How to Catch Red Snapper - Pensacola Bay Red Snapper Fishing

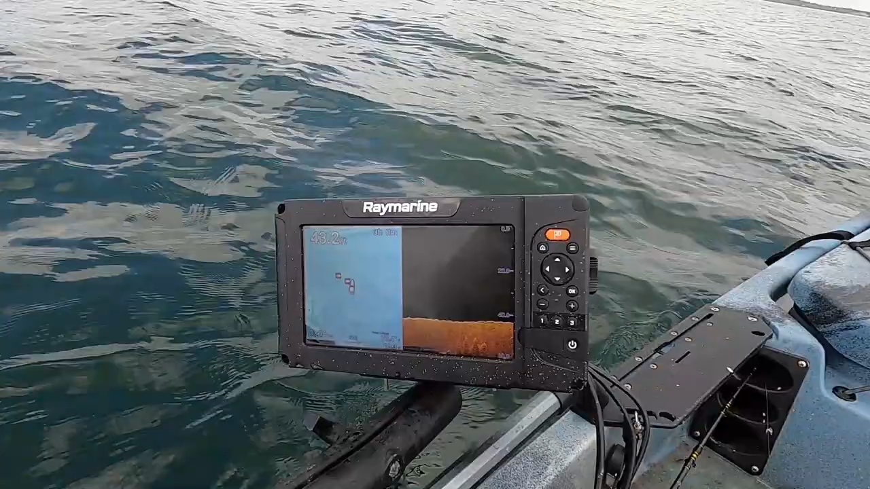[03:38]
Okay, you notice over here, we're in 43 foot of water.
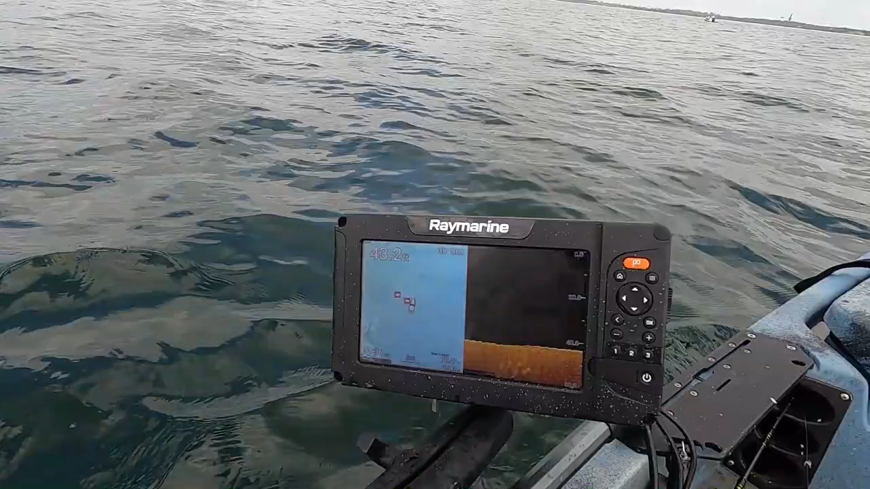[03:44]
Obviously with this structure or with snapper fishing, you want to be in the deepest water possible. And this is one of the deepest spots that I found out here that holds structure.
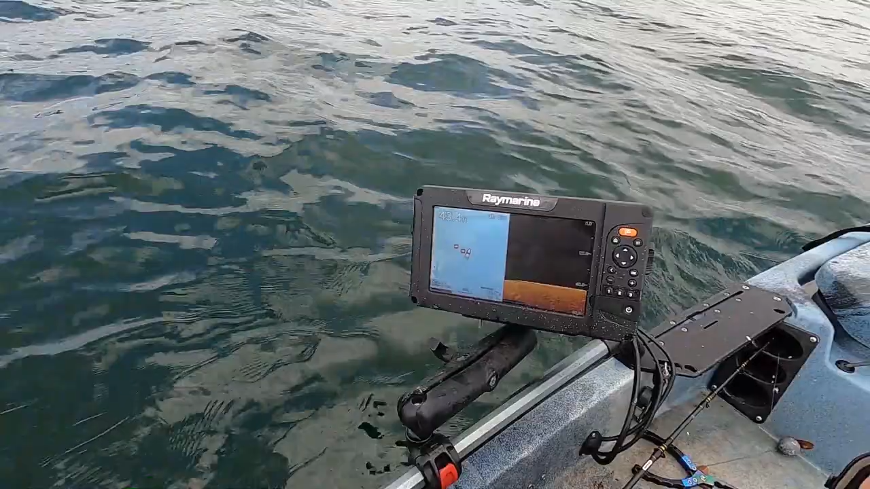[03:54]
So let's get on top of our structure and show y'all what that looks like. See, you notice I got two waypoints right here, and I don't know if y'all can see that, but one marks the beginning of the structure and the other marks the end of the structure. That way I know if I'm drifting, I want to drift between those two icons right there. If I'm doing that, I'll stay hooked up. And boom, there's our structure starting to pop up right there.
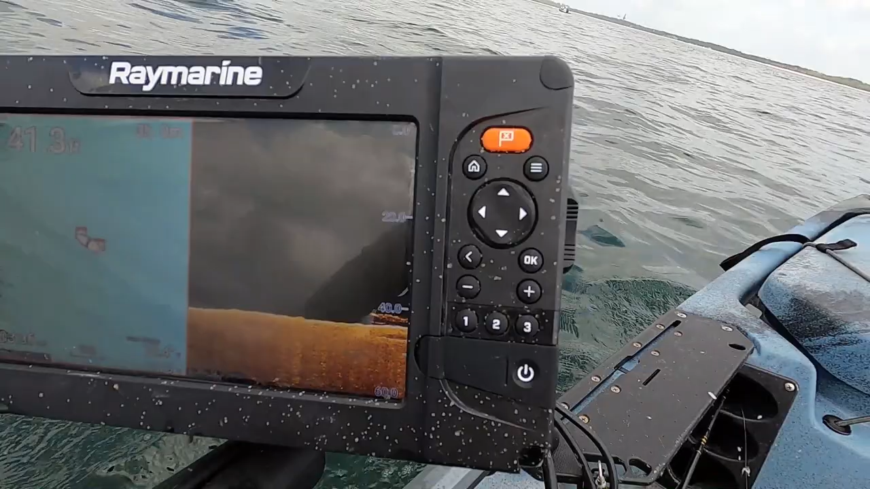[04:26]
Okay, that's all we're looking for. Just a little bit of rubble on the bottom,
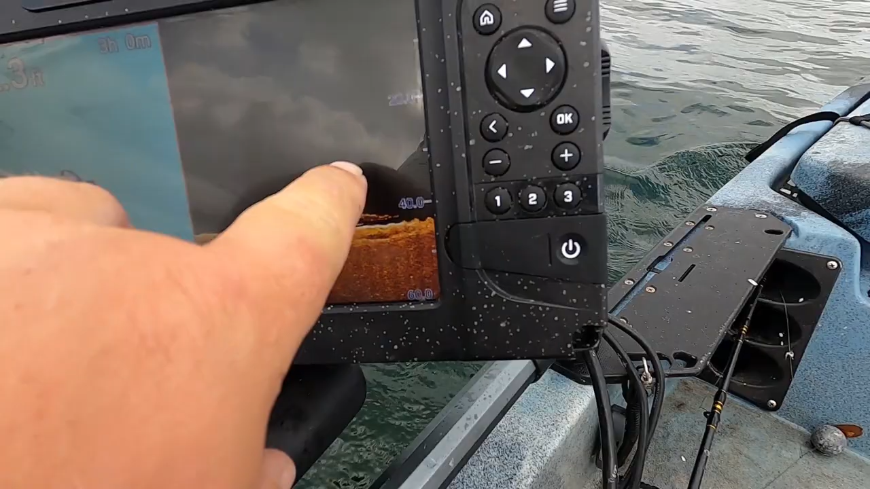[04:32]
and you see a couple little balls a fish sitting right above it. Boom. And that's pretty much it, y'all. See a snapper sitting right there.
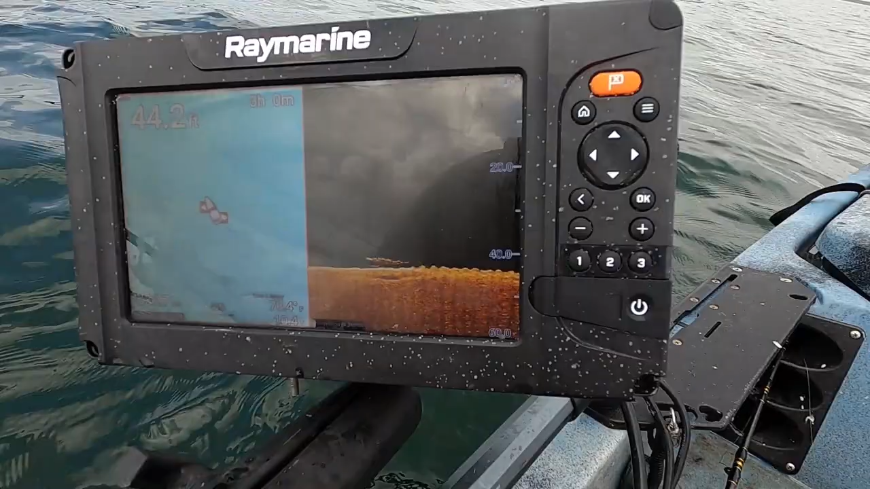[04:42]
And you know, I mean, there's a lot of snapper down there, a lot of bait fish too, but that's where we're going to be targeting these fish today.